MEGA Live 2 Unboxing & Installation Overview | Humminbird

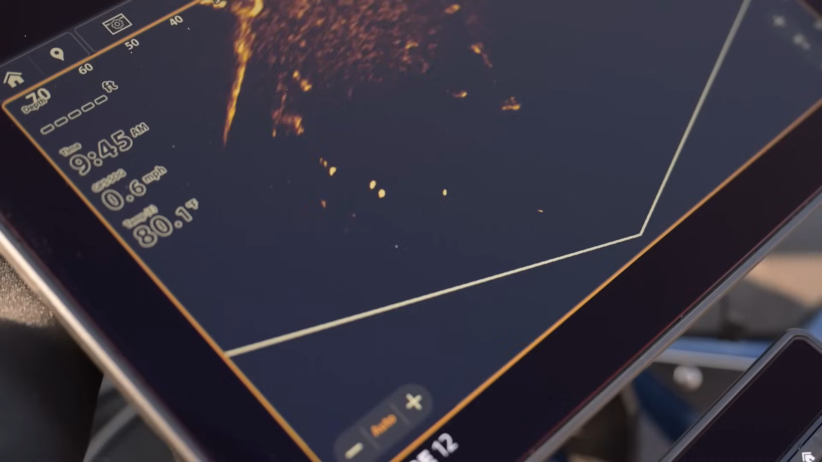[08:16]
On screen: water 80.1°F
trying to skim the surface of the water or aim it just at the
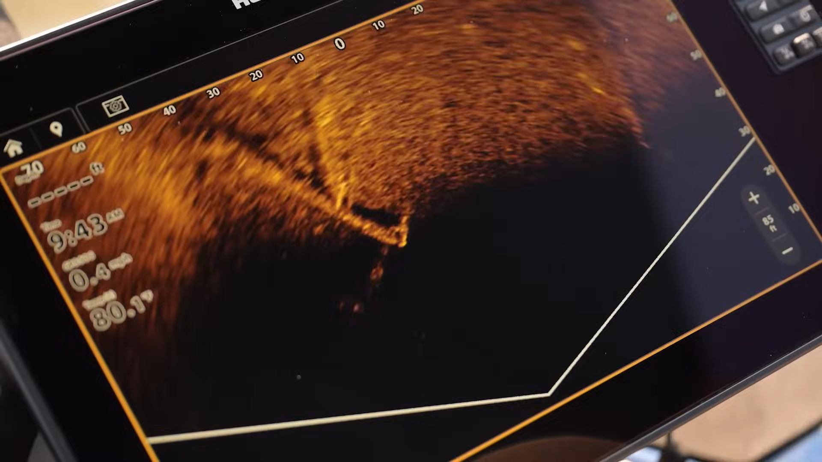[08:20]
very right depth to see bluegill beds or fish schooling
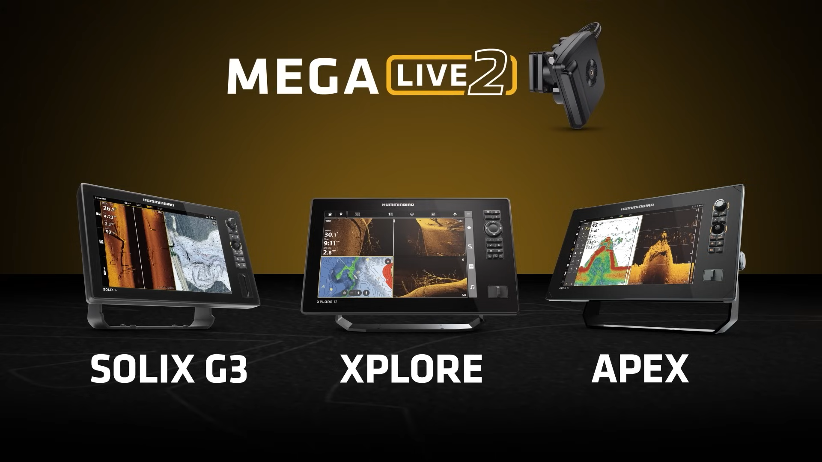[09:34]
just make sure the latest head unit software and Megalive 2 software is installed